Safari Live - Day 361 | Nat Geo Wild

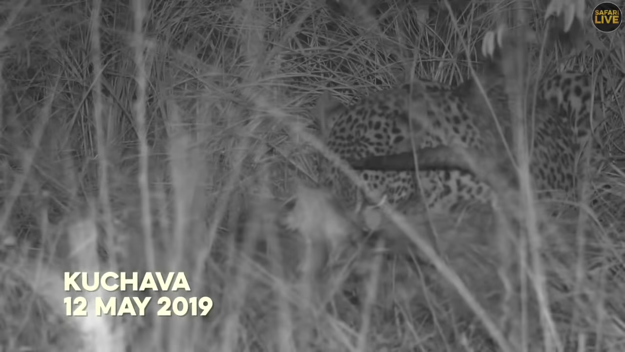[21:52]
there was great excitement when we found kuchava feasting on an impala realm just east of torchwood camp fully aware of the risks associated with not hosting her meal kuchava wasted no time filling her belly strangely the leopard left her kill before it was halfway finished her belly perhaps showing signs of circle marks and therefore a new generation it's
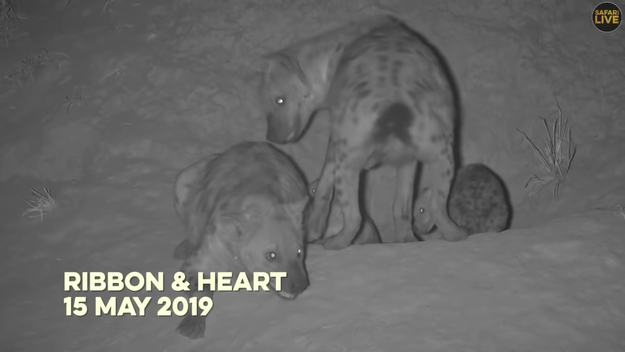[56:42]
to not interfere with a mother suckling her cubs is apparently a memo that heart did not get she seemed set on making sure a proper greeting ceremony was performed with a disinterested ribbon heart's persistence did not pay off as ribbon got up and began investigating her surroundings with all hyenas subtle displays of dominance easily turn into vocal scuffles that are important reminders as to who is in
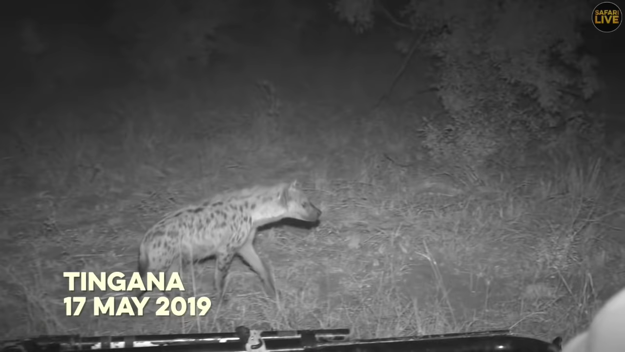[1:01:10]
tingana's voice is probably what alerted this hyena but as soon as it spotted the duke it made sure to take a respectful detour it
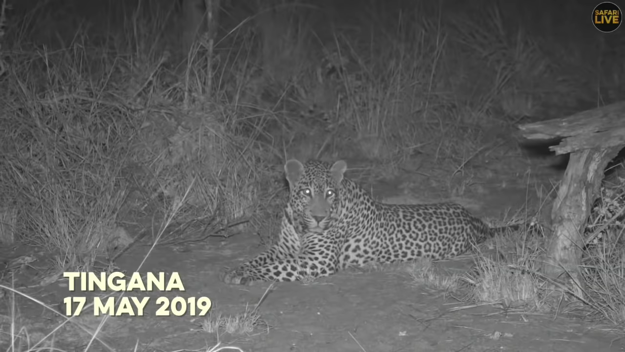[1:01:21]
is difficult to saw i can imagine how his throat is like a
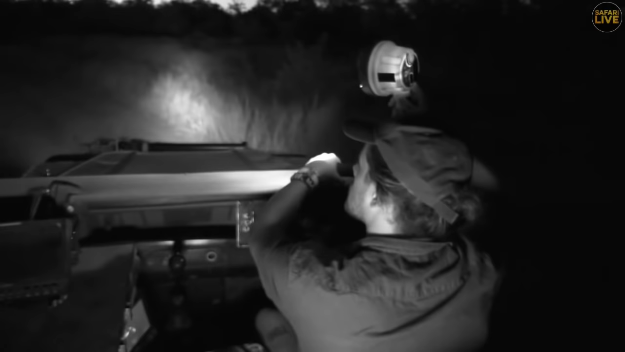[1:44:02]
hmm okay so i've seen something just up here i'm just going to move a little bit closer and see what it is and look to see be something on the ground i mean if we're going by chance i'm guessing that it's going to be or what it's most likely to be is a scrub hair but oh we never know what is that actually
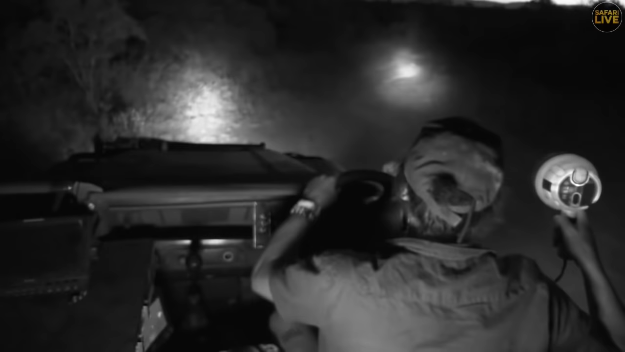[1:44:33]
ah it's a night jar okay we can look at that
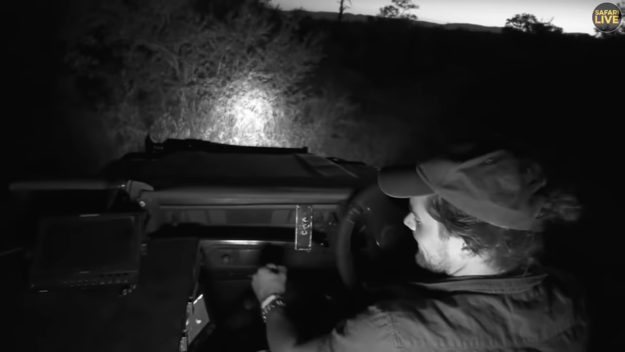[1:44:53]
course that's going to happen just as we went to put it on camera i think that one was a fiery night jar something that we would someone one that we would constantly be on the roads in the mara now i wonder if night jars migrate or not let's go back over oh sorry i was about to link there but i don't think i was supposed to i think i was hearing things wrong
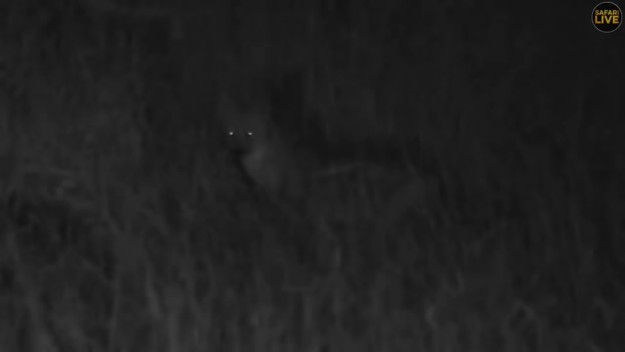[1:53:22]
here it's not quite the carnivore i searched was in search for earlier but it is a very cool one indeed a canid and it is a blackback jackal so we saw plenty of these up in the maasai mara and they really did grow on me sorry i think i've just got the windscreen wipers on here i can hear a bit of a funny noise and yeah they just i think it was their bravery and their their cheek would just go for anything i saw
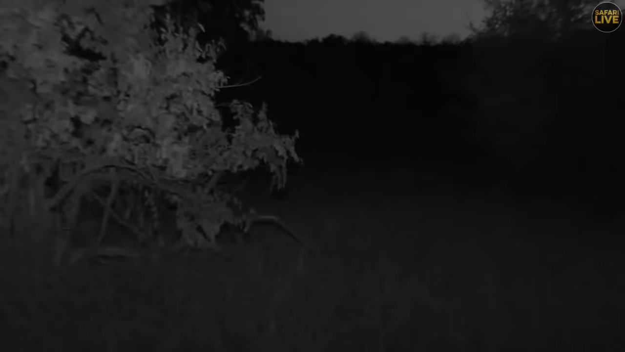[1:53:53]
five of them chasing off two cheetah from a kill so it was five five jackals two cheetah now after some hyena came in and then things really got interesting but just to see five small animals how embarrassing to see five small animals taking on two big cats i mean cheetahs you know definitely aren't